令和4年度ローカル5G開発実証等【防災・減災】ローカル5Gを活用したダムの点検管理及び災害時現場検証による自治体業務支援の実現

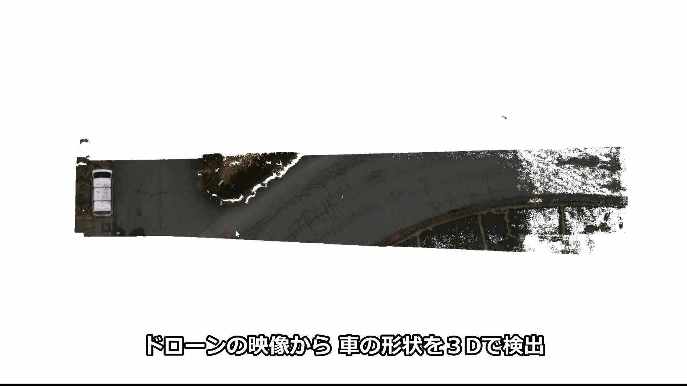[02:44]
ドローンの映像から 車の形状を3Dで検出することができその体積が8.
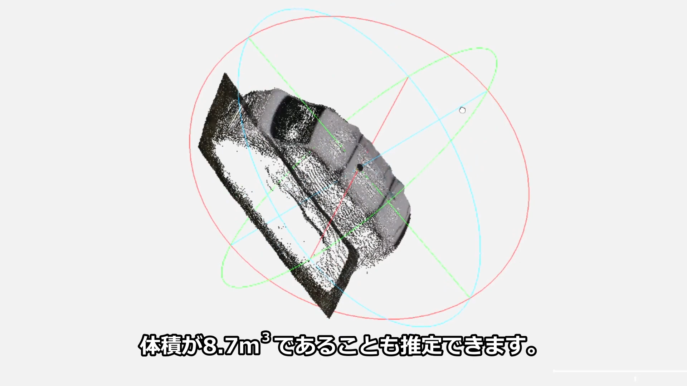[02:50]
7立方メートルであることも 推定できますこのように 変化量を算出することでその後の対応がスムーズになります